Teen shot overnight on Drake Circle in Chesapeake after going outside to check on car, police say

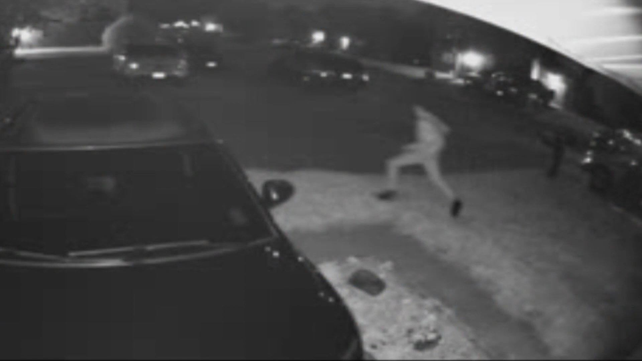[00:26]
It's just a mess to be honest. What started out as checking out a noise outside quickly turned violent early Thursday morning.
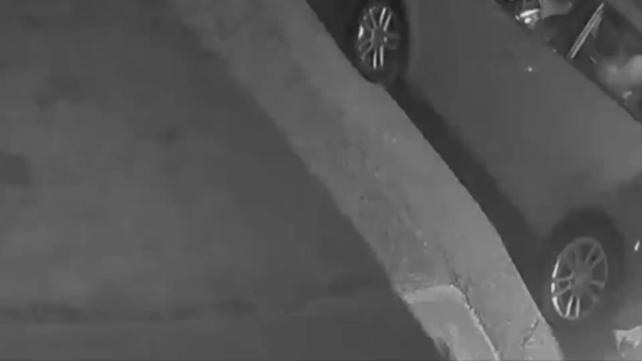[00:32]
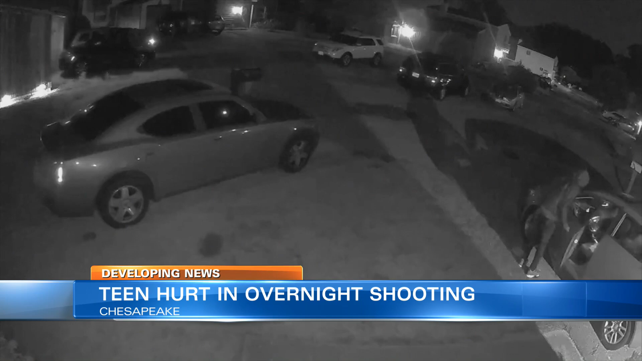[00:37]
I get a motion on my camera so I just check it and I see people going through the car's neighbor's car, my mom's car, and my friend's car.